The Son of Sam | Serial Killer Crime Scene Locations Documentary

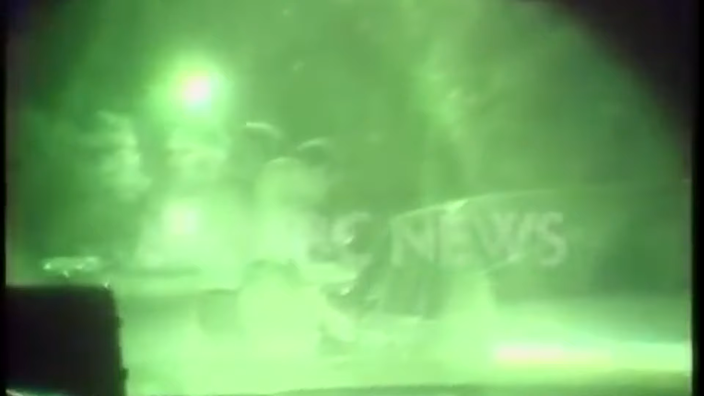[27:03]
Police Sergeant Pete Dreyer and his partner Frank Farrell, both in plain clothes, check out a man who was cruising through the neighborhood alone. The man leaves his car, the light reflects off a revolver on the man's hip. You got a permit? The man has a permit. He says he's an off-duty private detective.
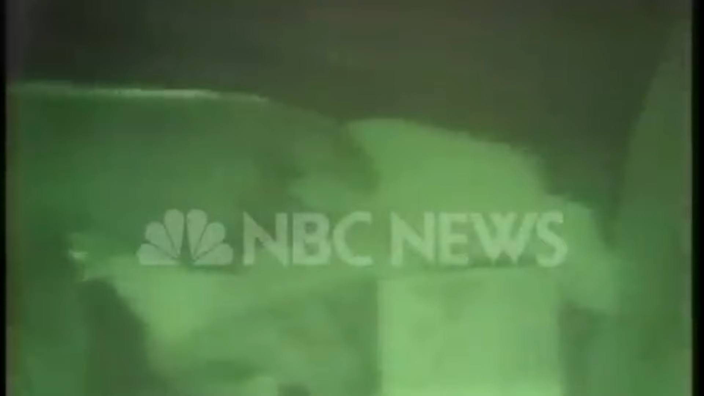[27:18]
But Sergeant Dreyer has questions. You always carry your gun off, do you?
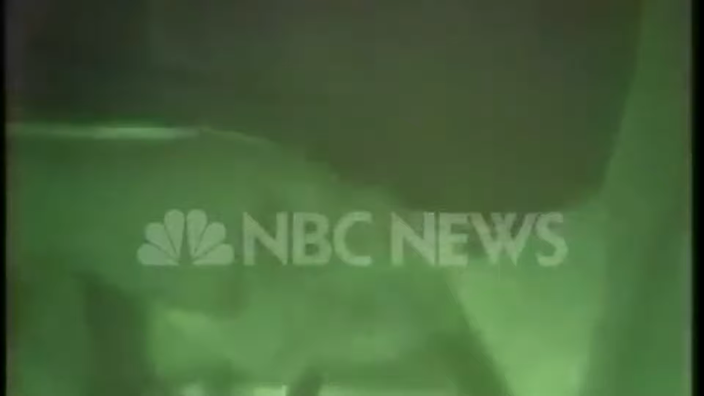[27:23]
You don't have to know anybody carrying a .44, do you?
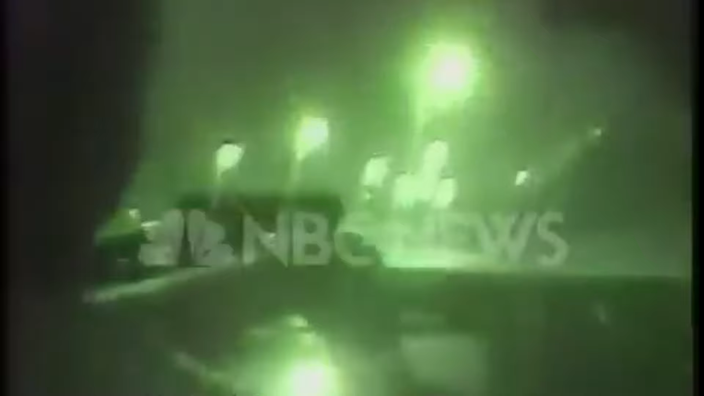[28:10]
Now, policemen Dreyer and Farrell are chasing a suspicious car. You know, if we're gonna get this guy, we gotta get the jump on every call. The speedometer hits 90. The neighborhood sleeps, unaware of the chase.
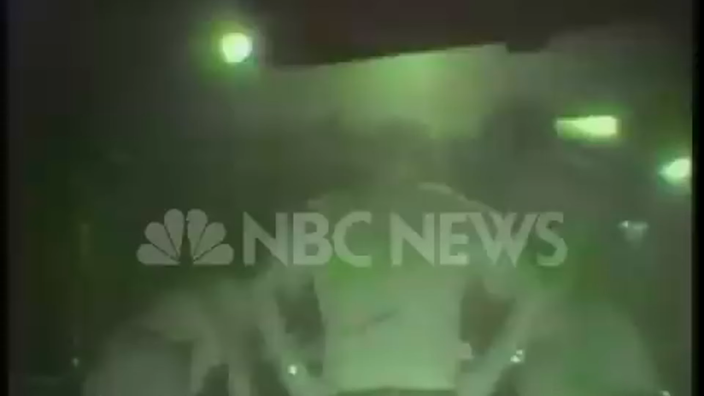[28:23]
But the man Dreyer and Farrell were chasing turns out to be nothing more than a speeder. You just managed to go through our homicide zone. We're working on that .44 caliber thing.